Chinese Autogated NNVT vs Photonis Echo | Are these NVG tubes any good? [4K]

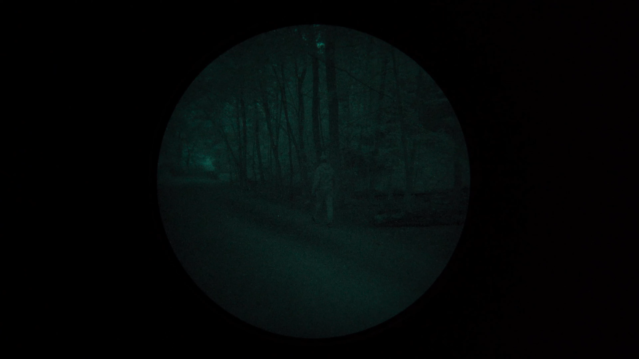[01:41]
We went into a trail with a lot of dark forest cover, and we also tested this in a Hoffman machine to show off the image in a more clinical laboratory setting.
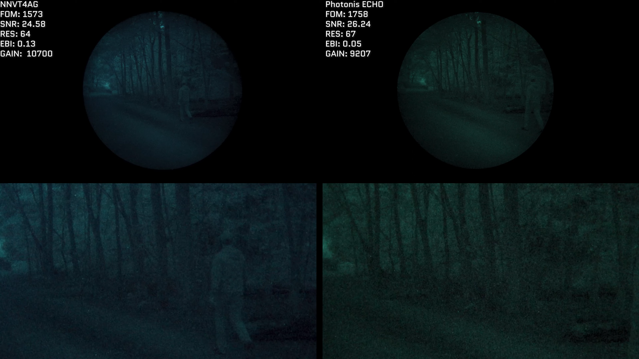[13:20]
The Photonis tube still has the advantage, again in contrast, you can see that in the trail and in the trees as well as the trunks in front of you, they're a bit more defined,